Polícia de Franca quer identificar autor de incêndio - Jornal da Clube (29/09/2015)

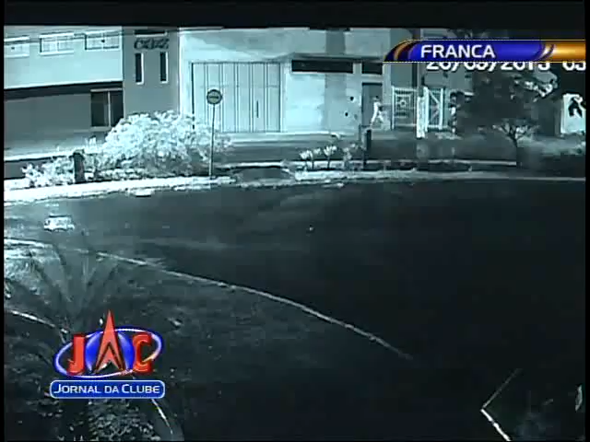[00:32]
Câmeras de segurança registraram a movimentação do criminoso. Carregando uma mochila nas costas, ele passa na porta do prédio. Minutos depois, as luzes se acendem. É possível ver que o homem anda pelo local. Ele abre um portão do prédio lateral e volta para o interior da empresa. Quase duas horas depois de ficar dentro do imóvel, o fogo começa. O bandido sai em seguida tranquilamente, sem levar nada. Chama atenção e é muito triste também, né?